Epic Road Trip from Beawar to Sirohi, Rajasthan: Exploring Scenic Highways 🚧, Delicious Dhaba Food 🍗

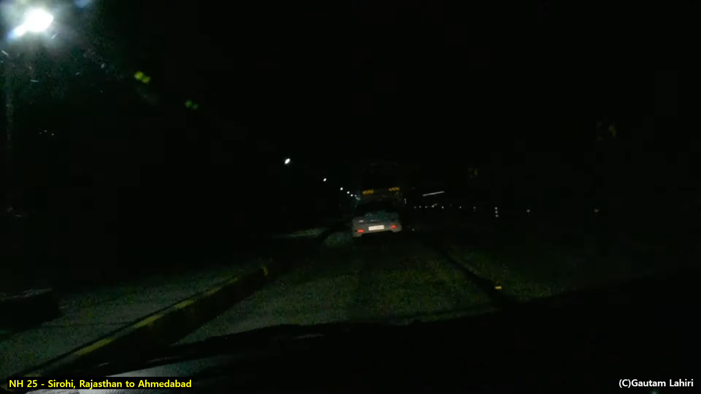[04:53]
The white light of the exit loomed slowly ahead and gave way to the outside undulating world. The tunnel was quite long.
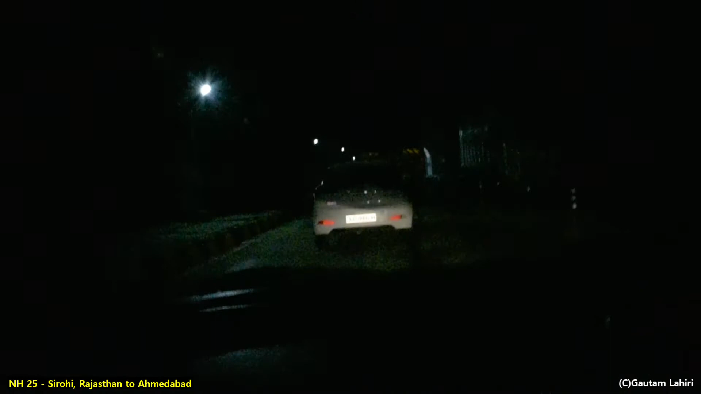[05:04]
It was lit by passing white lights as we drove through the tunnel road. A demarcation marked the one-lane, two-way tunnel road. Small outcrops on the road, perhaps maintenance sections, were present, and as we drove on them, the tires made a noise which echoed around us.